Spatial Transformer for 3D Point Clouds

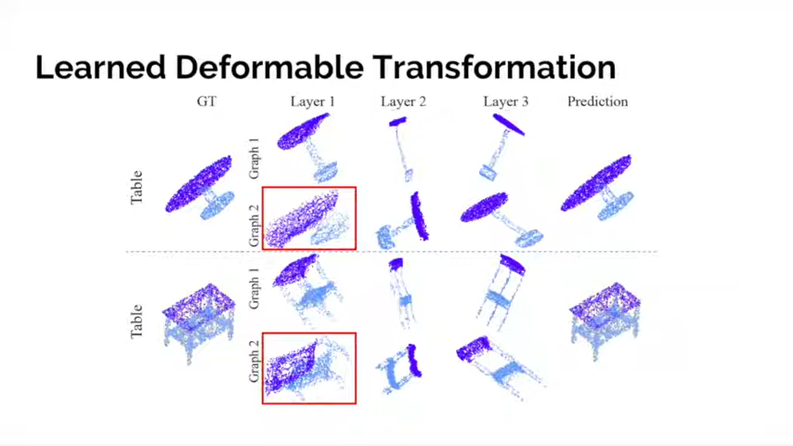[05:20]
While graphs in orange exaggerate the table's base. We also provide a local view of the transformation.
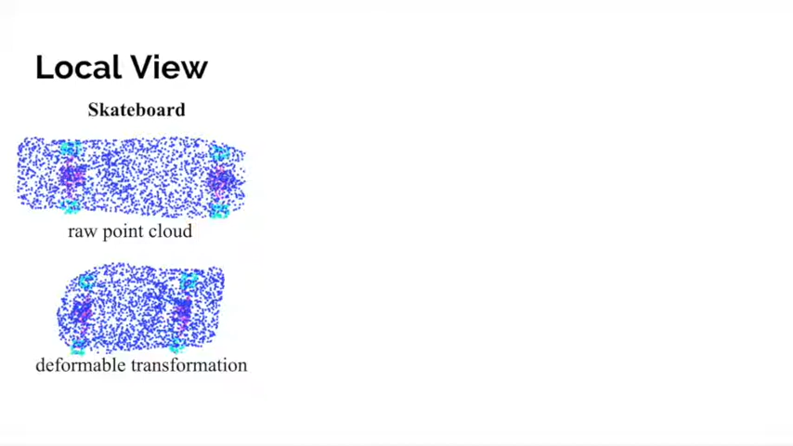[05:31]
When zooming in, we find the raw point cloud is actually imbalanced.
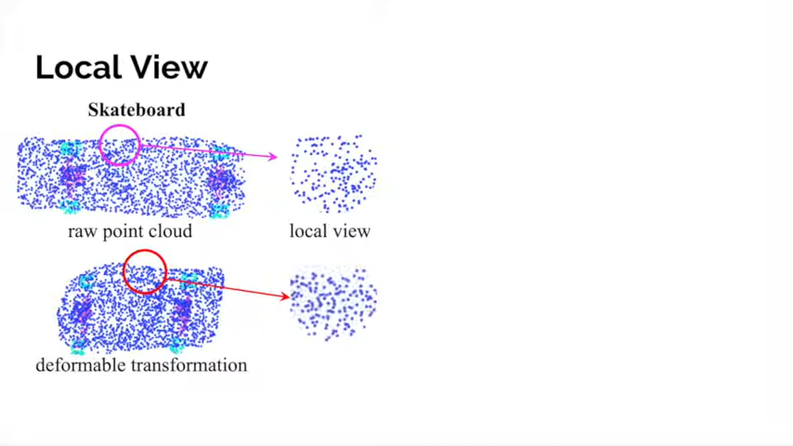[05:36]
This can be hard for neighbor search based on k-nearest neighbors.
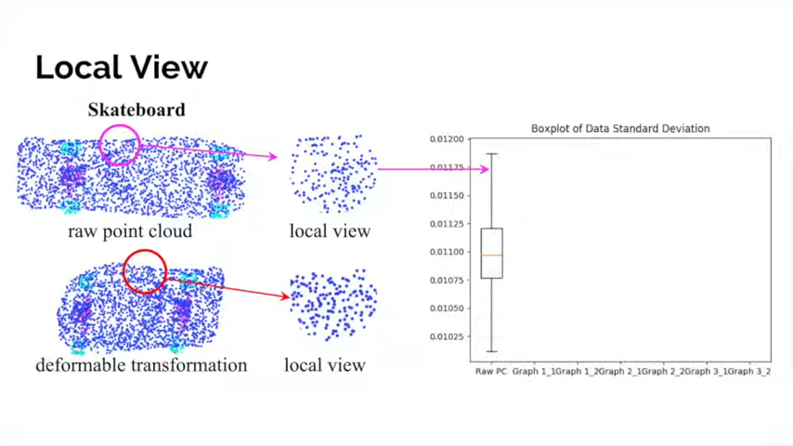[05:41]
With our deformable transformer, the point cloud becomes more balanced. The box plot showing the variance of data also suggests that transformation helps reduce the variance of data.